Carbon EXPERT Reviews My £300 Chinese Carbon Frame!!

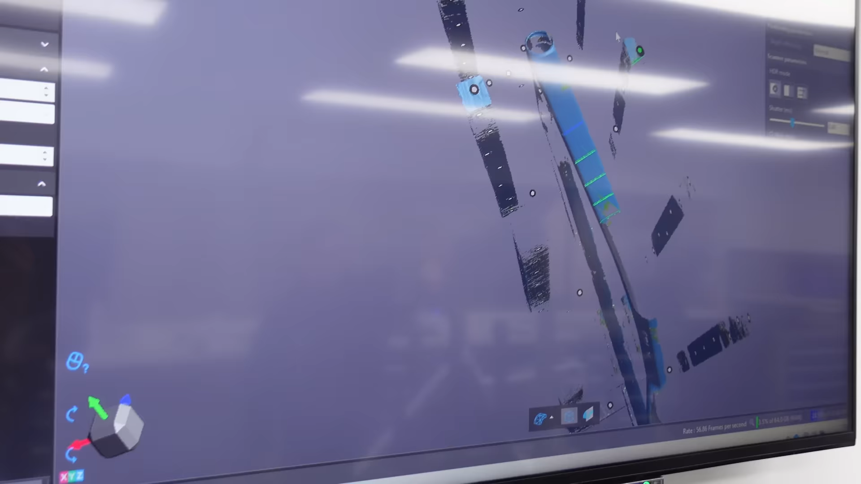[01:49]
From the 3D render, we can isolate the frame from the jig, which was done automatically by the software at a click of a button.
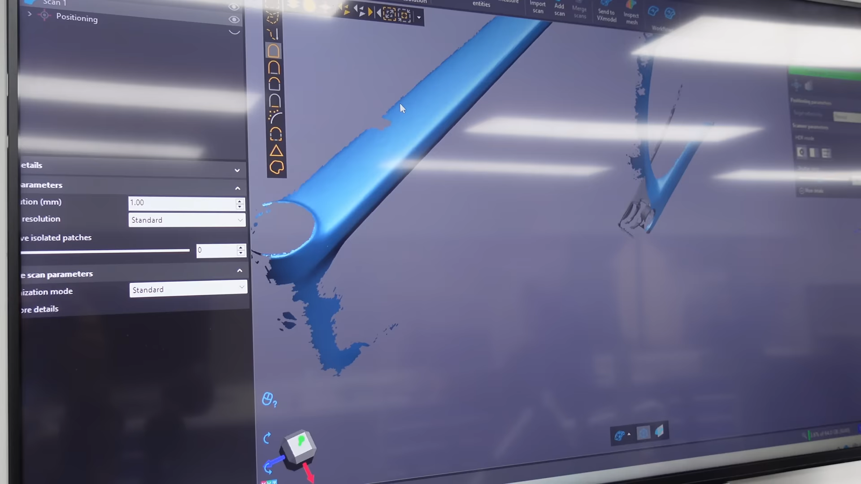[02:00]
We would look for anomalies on the surface.
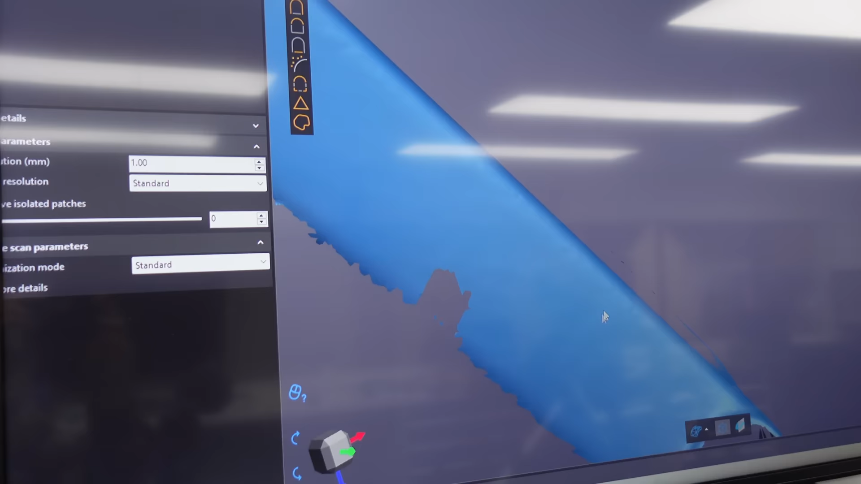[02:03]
Like a little thing there, this mark here.
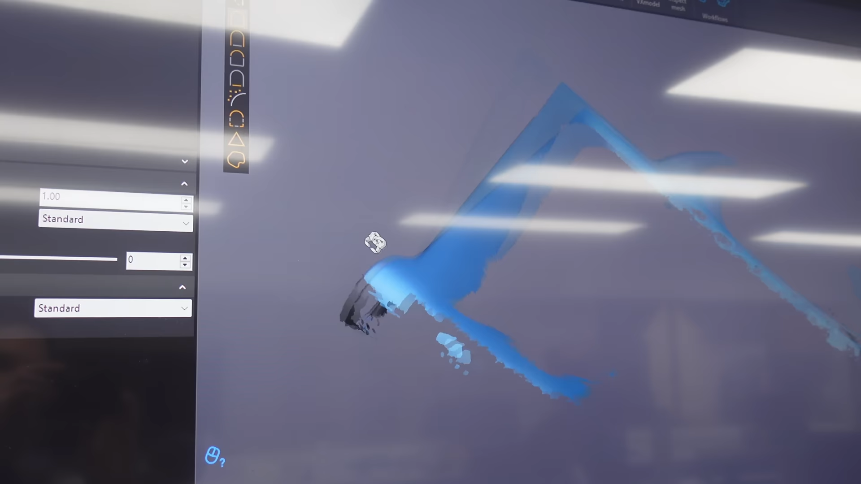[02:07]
So what we do is we do a tertiary scan and we're looking for things like delamination areas, wear on these parts. It's not just the surface that can be checked, the frame geometry can also be checked, as well as like the roundness of holes, for example.
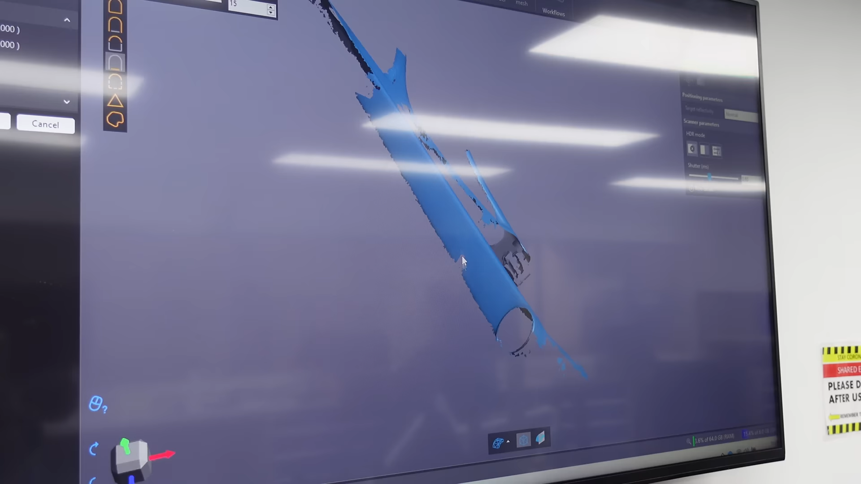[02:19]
The surface here. So that is a straight line. Tells me that that is geometrically 100% straight.
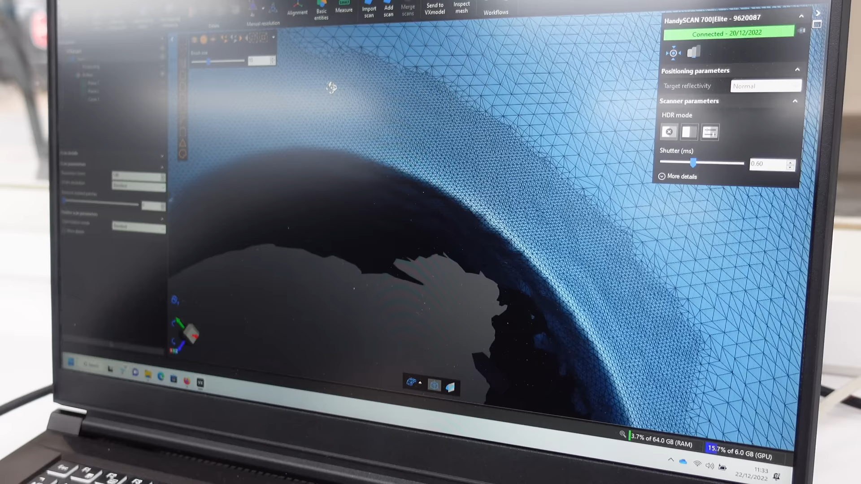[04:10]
And you can see little anomalies like this.